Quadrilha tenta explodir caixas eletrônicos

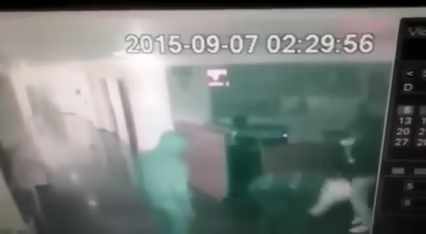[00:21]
eu tava ligando O outro também com a mão no ouvido Ó, tudo com a mão no ouvido Ó lá, ó Eu acho que não deu certo Eu acho que não disparou, a dinamite não deu certo, irmão Ia lá de embora,
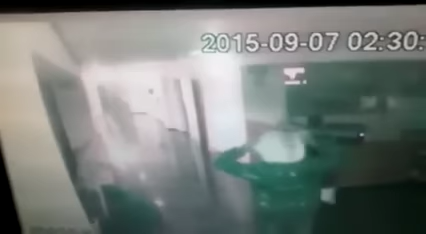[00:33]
né Ó lá, ó Não explodiu, viu Vamos ver se eles vão voltar lá